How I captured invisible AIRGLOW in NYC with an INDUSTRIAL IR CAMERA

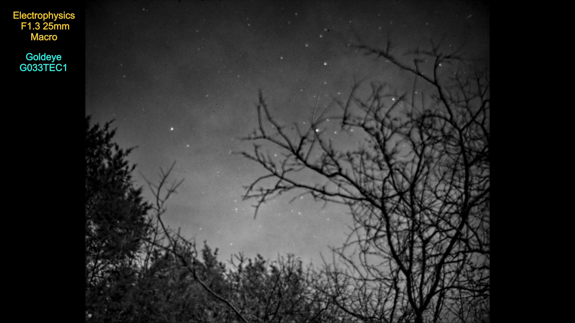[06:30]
It does have some serious aberrations though, and some bad problems with glare that prevent me from using it for this project. However, even with this lens, the new camera worked beautifully.
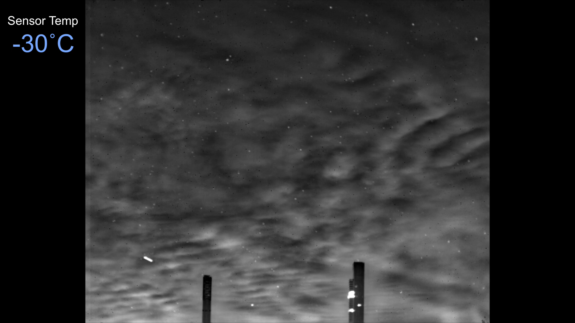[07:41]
And since there's a hermetic enclosure around the sensor, I can bring the temperature down well below the dew point without any risk of damaging the sensor.
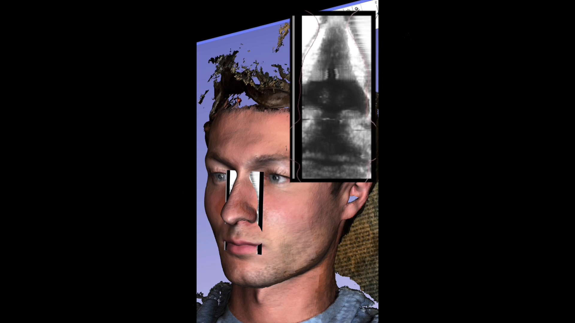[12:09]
You can see how it assembled a series of images to create this 3D model of my leg.
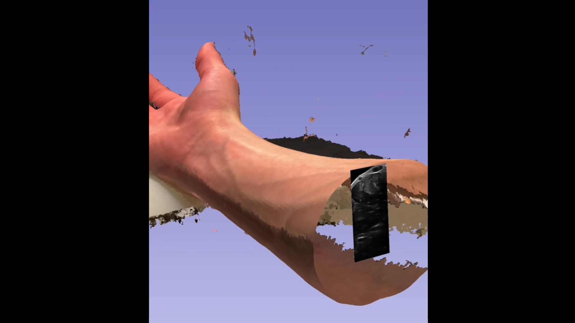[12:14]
Fundamentally, the software just allows you to take a series of images and make it into a 3D object,
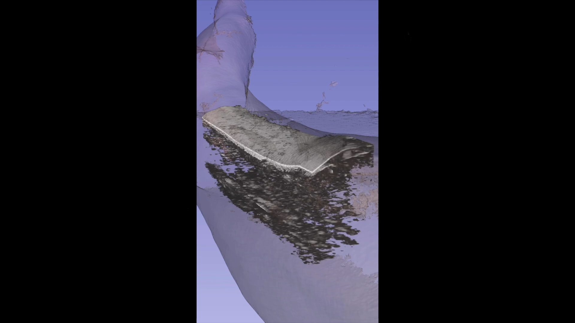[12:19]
and my images of the sky have both time and spatial components to them, which I can then assemble into a cube.